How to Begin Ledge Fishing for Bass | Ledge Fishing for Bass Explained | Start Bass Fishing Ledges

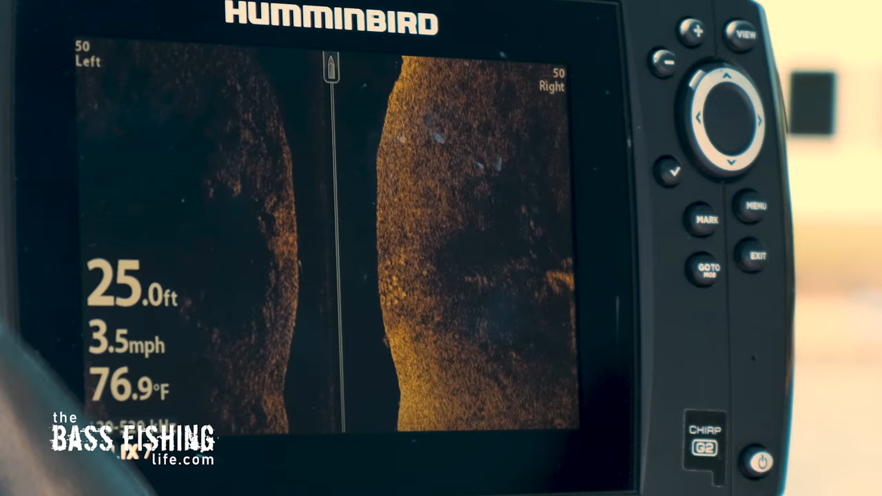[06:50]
On screen: depth 25.0 ft, water 76.9°F, speed 3.5 mph
down imaging as well to see you know more specifically oh here's some suspended
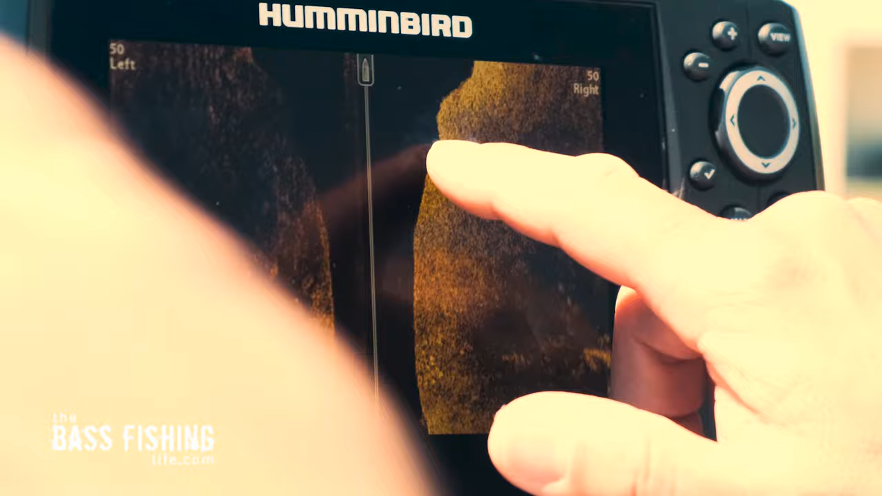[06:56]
ones right here here's some dots some fish sitting up so we'll probably turn around and
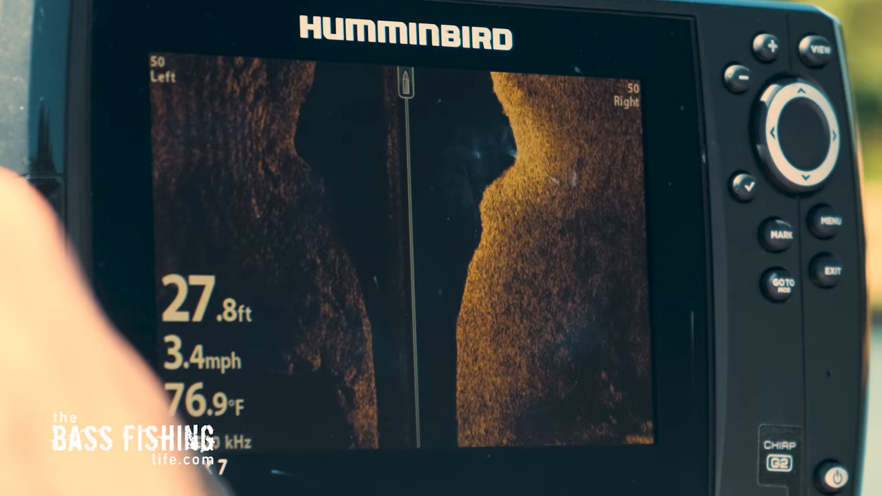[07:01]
On screen: depth 27.8 ft, water 76.9°F, speed 3.4 mph
go right back on that particular one now once you locate some fish on your graph where you think there might be a school